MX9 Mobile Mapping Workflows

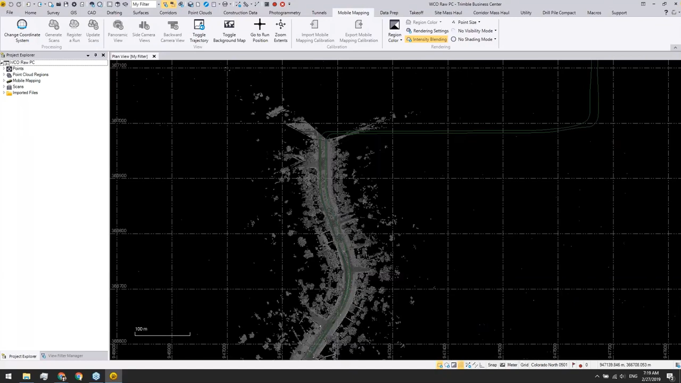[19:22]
We now have the point cloud generated for both run zero and run one. If you're familiar with TBC, the view filter manager is always a good helper to have, especially when you're working with point cloud. So, as you can see here in the view filter manager, we have two scans generated for run zero and two scans for run one. And, of course, you can use the same point cloud rendering methods in the mobile mapping tab to show the scan colors or to
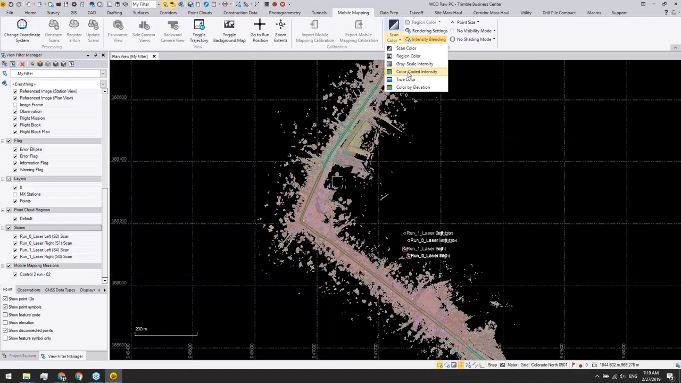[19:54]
use grayscale intensity or color-coded intensity to check the result.
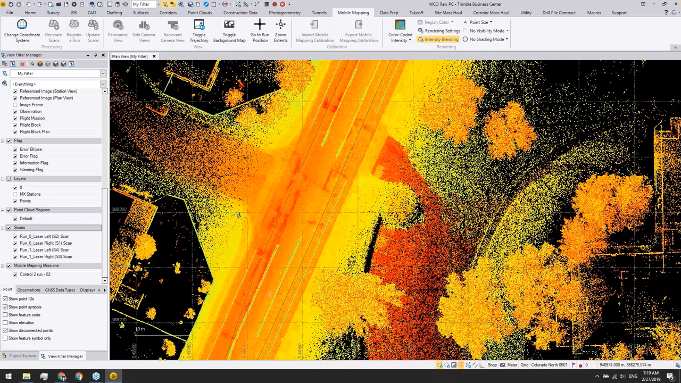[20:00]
Of course, you can also turn on the 3D view to see more details.
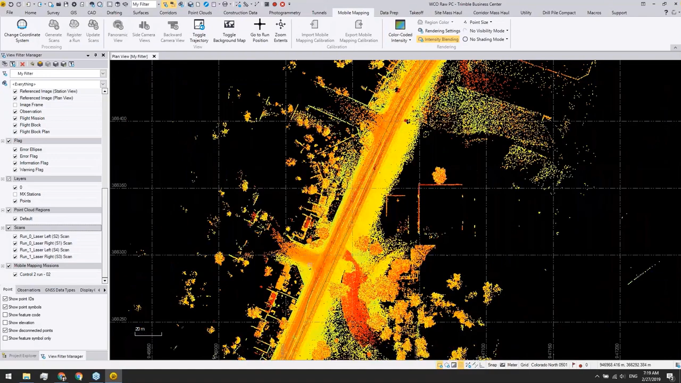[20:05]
But now, for me, the most important thing is I want to import the ground control
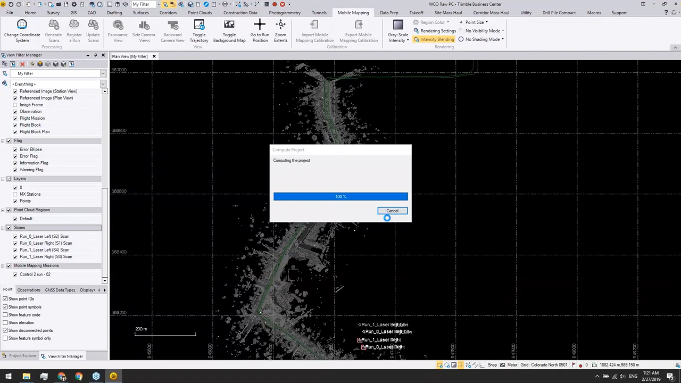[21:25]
Now, we get six points imported for this run.
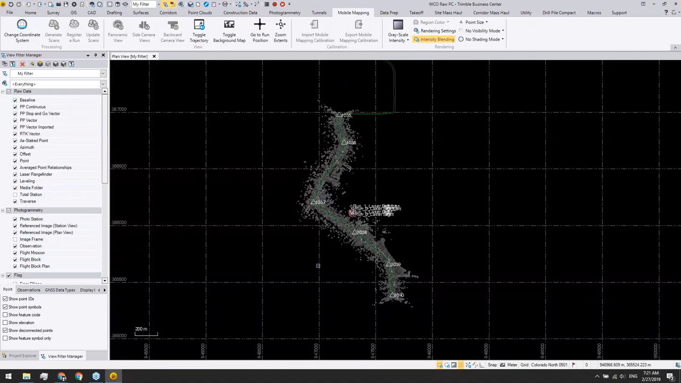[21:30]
And you can already see they are kind of already sitting on the correct points. But right now, they are still a little bit off.
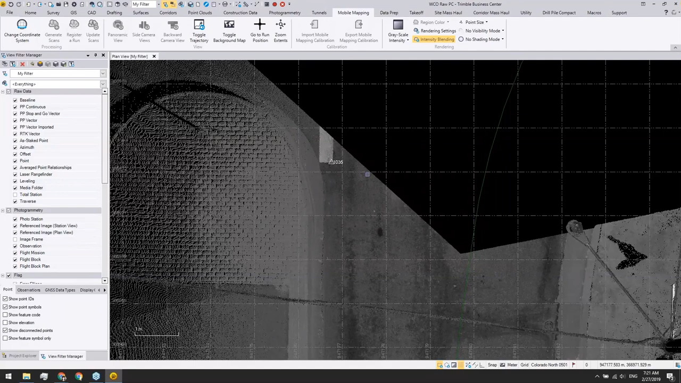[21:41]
For example, for point 1035,
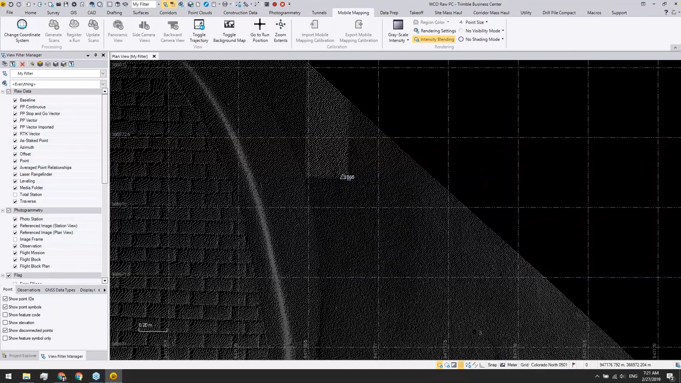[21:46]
it should be at the corner of this pavement marking, but it's still a few centimeters off.
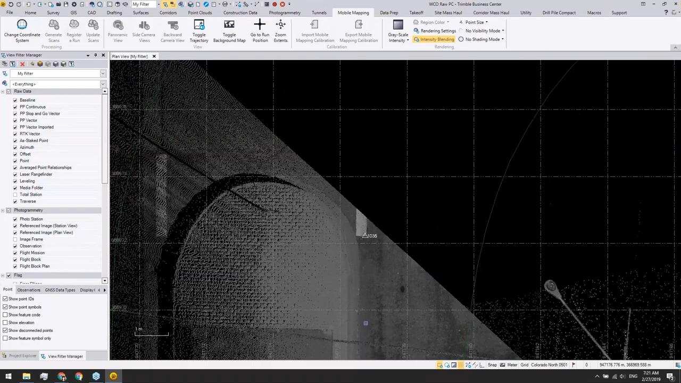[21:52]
So, that's exactly why we want to use ground control points to further adjust the point cloud. So, back in the Project Explorer, I will start to register run one. Because in this run, it covers all six points. If I just turn off all the run one point cloud and turn on the run zero, as you can see, run zero, unfortunately,
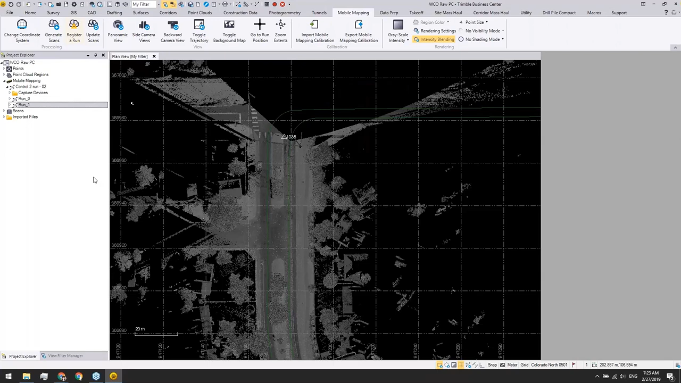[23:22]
And once I pick the run one and choose register a run, you will notice the corresponding scans from this run is also turned on. And then the next thing to do is to add ground control points to this command. Before I do that, I will highlight all these points and put them into a different layer called ground control points.
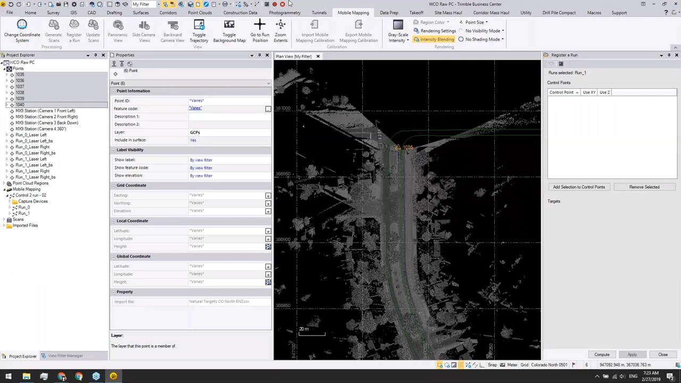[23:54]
Now,
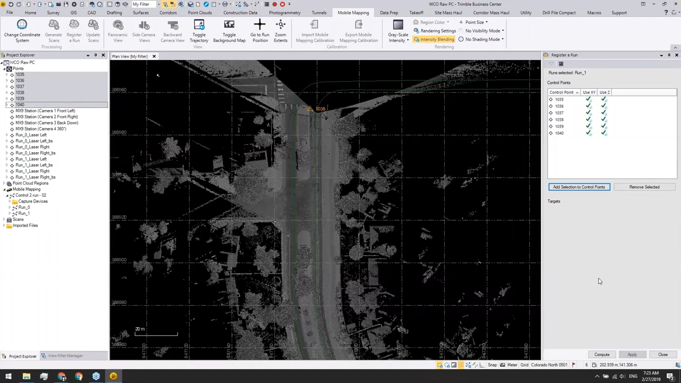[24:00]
I will add all these selections to my command pane and I can start to zoom in a little bit. And once I'm ready to start picking the scan points for each point,
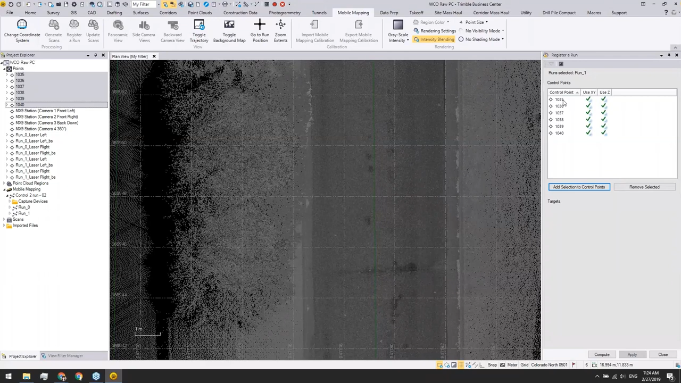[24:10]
all I need to do is to click on the point and TBC will recenter to that proper point.
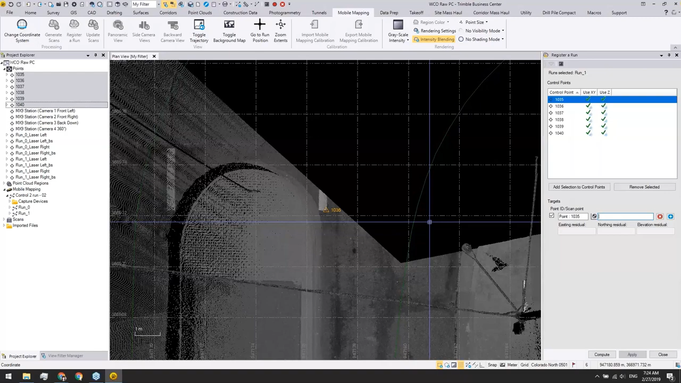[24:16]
Since this ground control point is so close to the actual target, I now can turn off this layer so I can observe the point clouds easier.
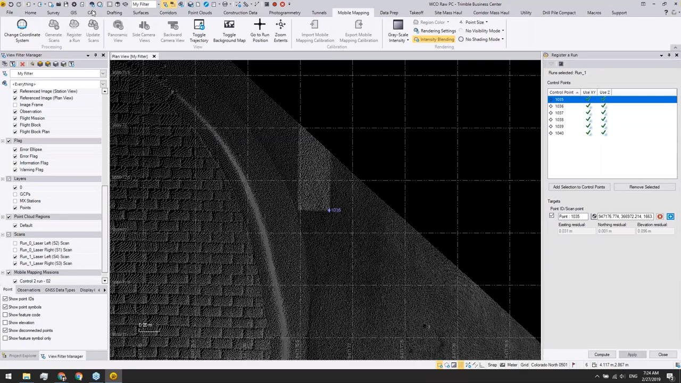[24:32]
I will pick this point either from the plan view or more recommended 3D view.
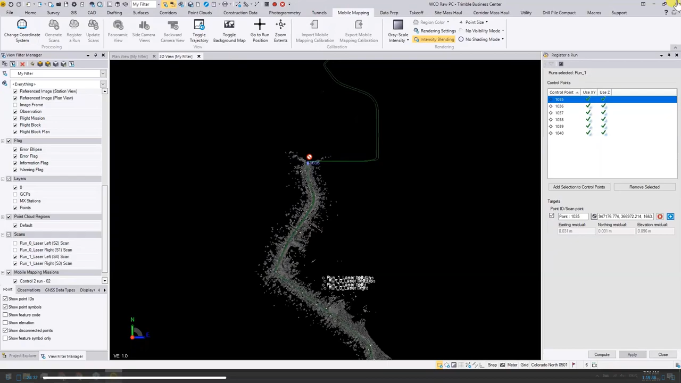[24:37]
So that I can rotate around a little bit to
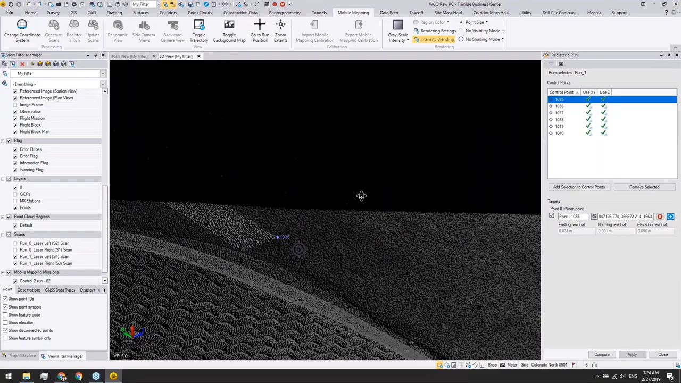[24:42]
make sure this point is sitting on the ground level. On the right spot.
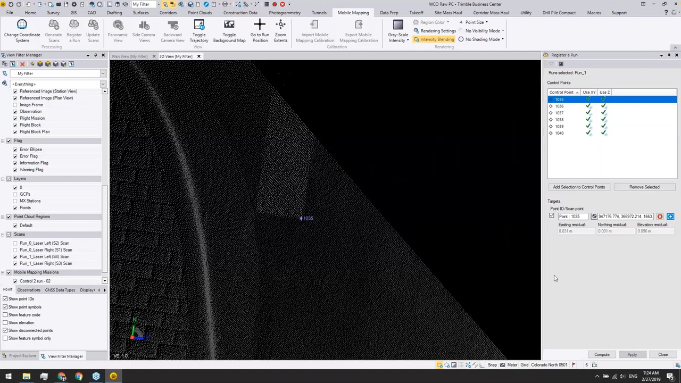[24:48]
Go to the next point.
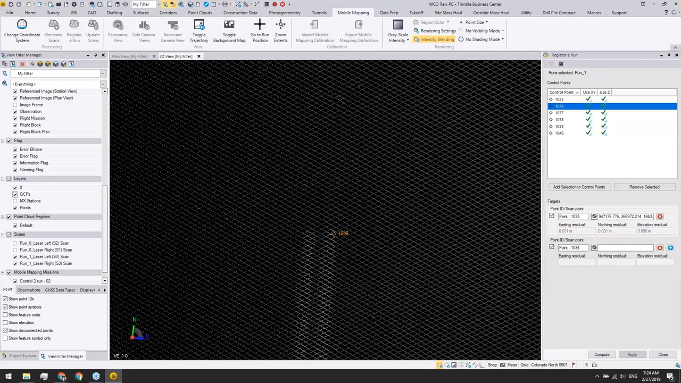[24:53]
If you forget where your ground control point should be, turn on and off the layer.